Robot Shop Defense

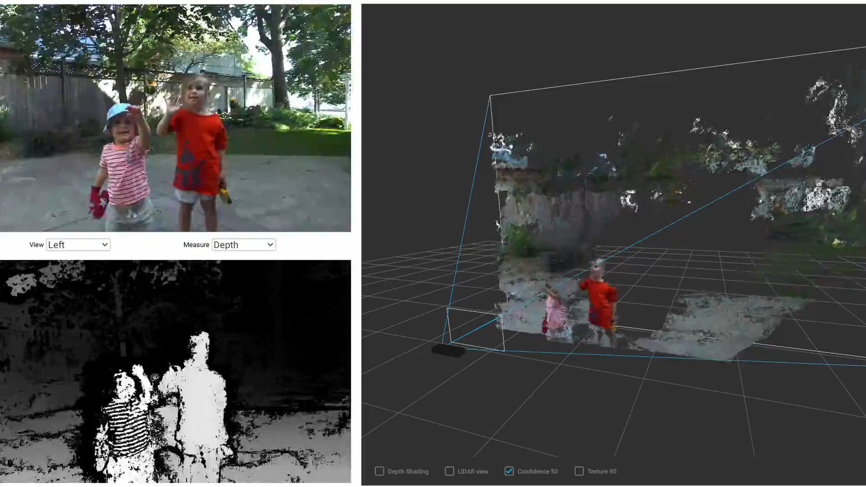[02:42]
Now that the AI has said where the kids are in the image,
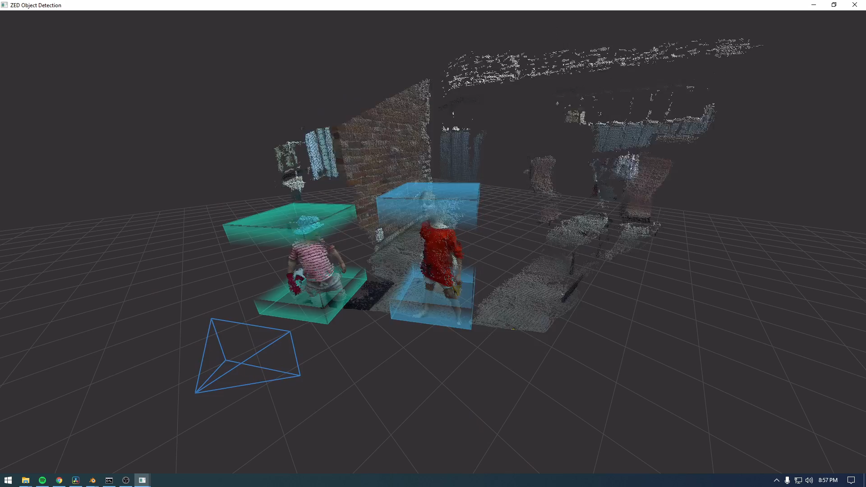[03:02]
The stereo camera is sending in video at 15 frames every second. That's a lot of data.